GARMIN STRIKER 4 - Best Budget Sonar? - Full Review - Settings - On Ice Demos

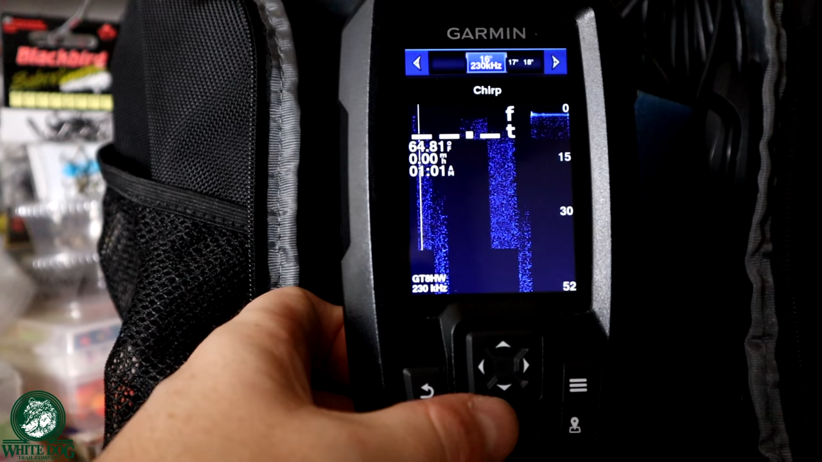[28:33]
So that's a pretty narrow beam, and that's a very high frequency. 230 kHz is a high frequency, so that's really high power but very narrow. And then I use the right arrow, and I can switch.
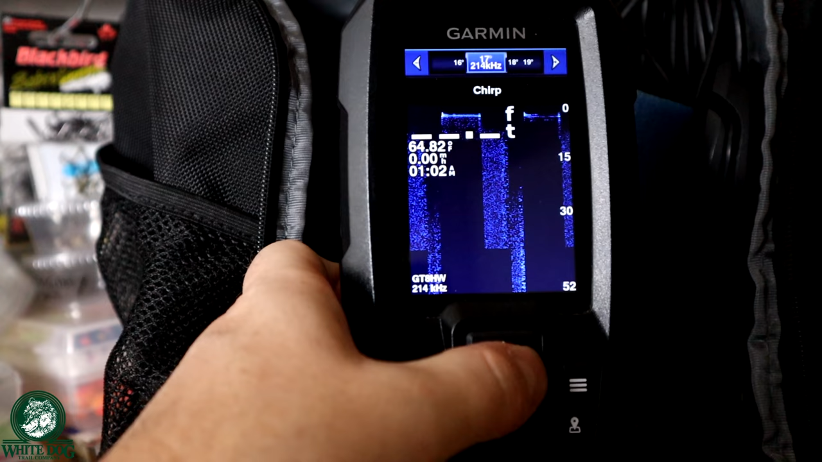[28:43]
You can see as I go down, kind of widen the beam, it changes my kHz as I go along. So I go all the way down to a wide beam of 24 degrees and 145 kHz. So if you want to make an upgrade in this device, I would say the ice transducer is probably something that you could do.
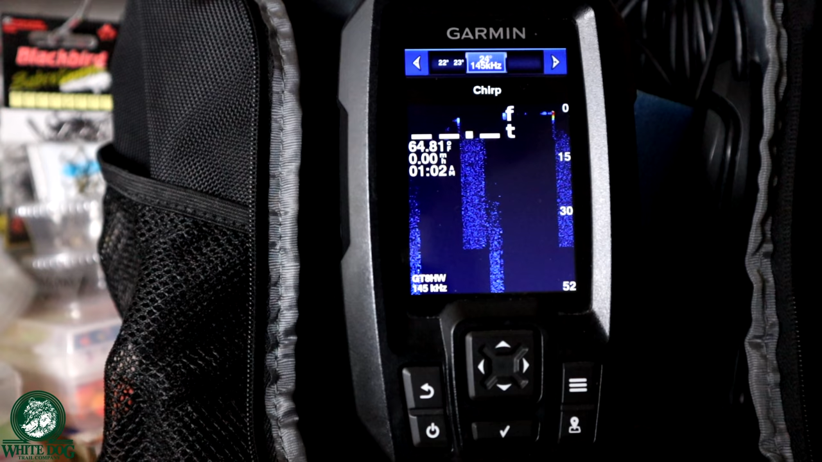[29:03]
Not 100% necessary, but if you want that advanced feature of being able to shape the beam, then I would say it would be worthwhile.
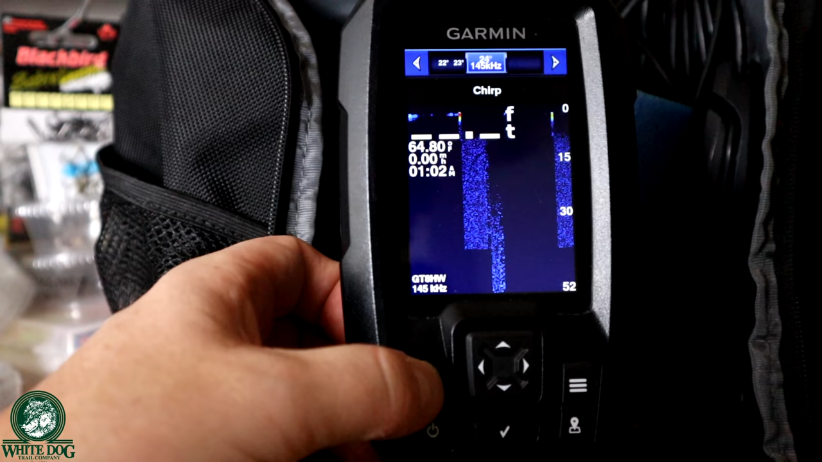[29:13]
For now, I'm going to back out of this and go back into my sonar setup and set my transducer back to the way it should be.
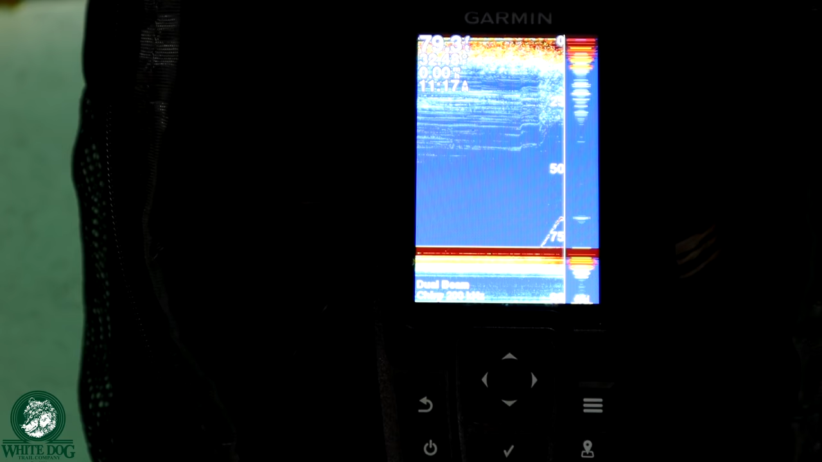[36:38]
But you can see on this, like, look at all the disturbance that's going down there. That's all air bubbles that are in the line.